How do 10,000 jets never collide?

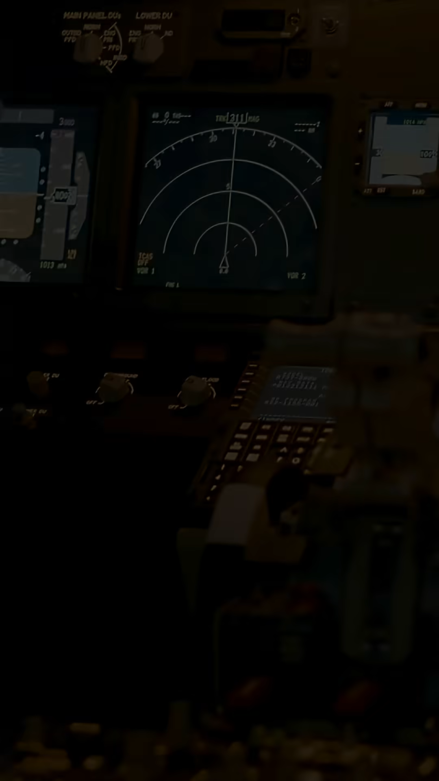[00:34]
Controllers rely on GPS reports sent by radio or satellite, sometimes just every few minutes.